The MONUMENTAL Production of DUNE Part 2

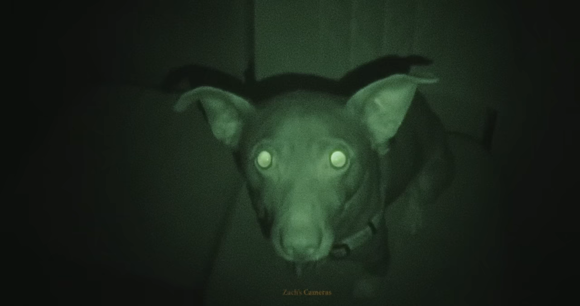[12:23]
What most of you might associate with infrared videos could be the night shot modes on those old cameras that allow you to see in the dark,
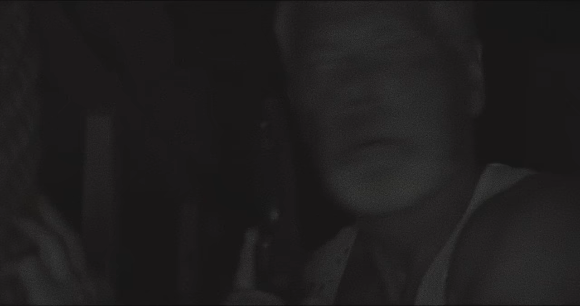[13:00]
Visuals which, while at times creepy, look relatively familiar.